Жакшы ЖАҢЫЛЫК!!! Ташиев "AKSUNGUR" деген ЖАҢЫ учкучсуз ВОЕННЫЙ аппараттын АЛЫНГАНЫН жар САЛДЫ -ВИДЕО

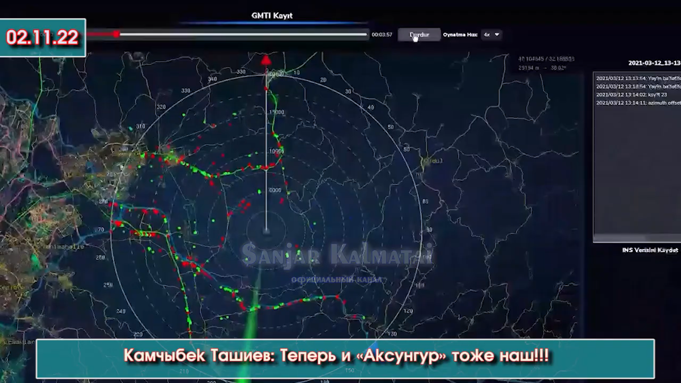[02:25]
широкоугольную камеру наблюдения, радар синтетической апертуры, а также систему спутникового контроля Тюрксат.